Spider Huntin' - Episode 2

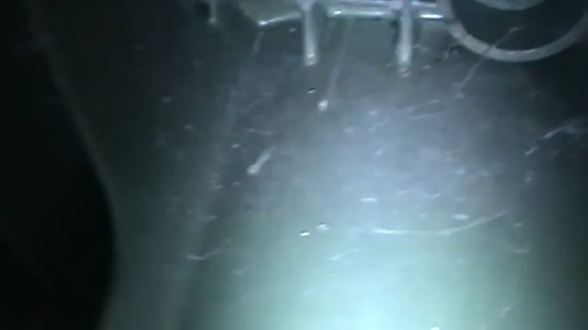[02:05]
It's got pedipulps. That has to be the male.
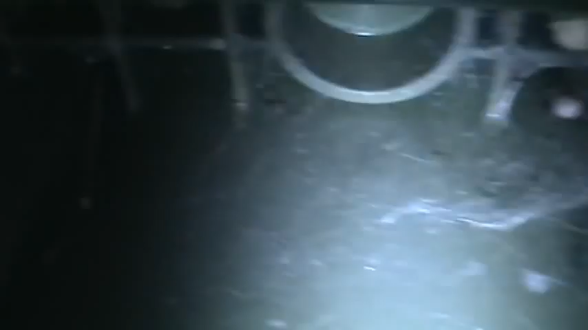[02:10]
So, it's not a black widow yet. And it's also got an egg sack, too. So, once that egg sack hatches, he's going to be gone. Yep.